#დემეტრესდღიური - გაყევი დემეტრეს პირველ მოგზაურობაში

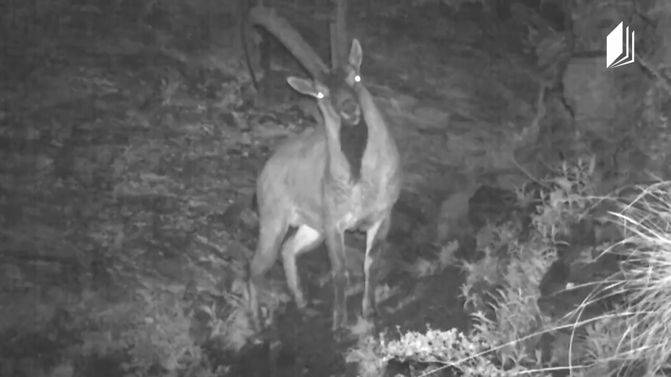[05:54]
ხმაურის და სინათლის გარეშე გადავიღოს ცხოველები და ფრინველები. ხანდახან ბრაკონიერებსაც იღებს, რომლებიც უკანანოდ ნადირობენ.